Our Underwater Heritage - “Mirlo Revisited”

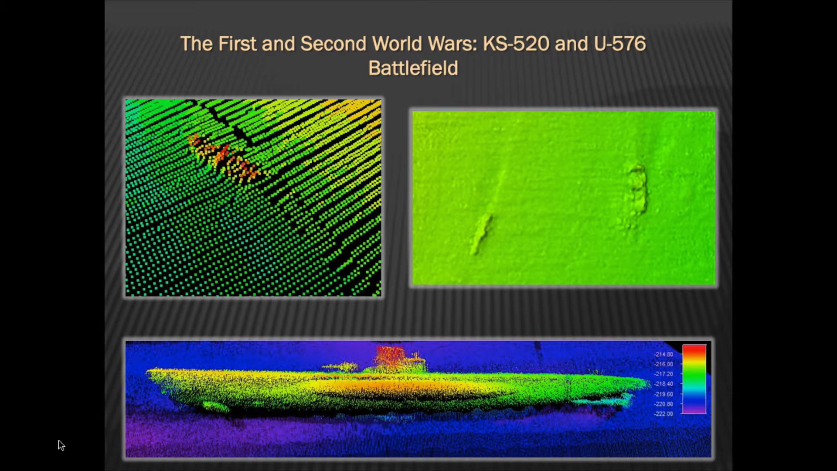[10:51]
of U576 and blue fields associated with the KS-520 convoy battle that Nathan